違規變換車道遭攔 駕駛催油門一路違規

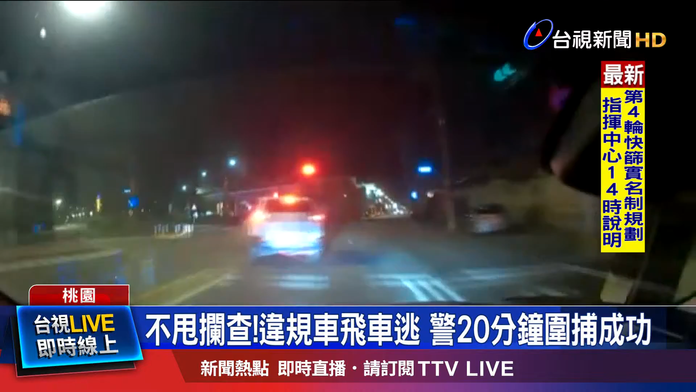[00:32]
浩志明明亮着红灯，眼前这辆休旅车竟然不顾一切向前冲，连续蛇行闯红灯，警方在后方一路跟追，危险驾驶画面全被拍了下来。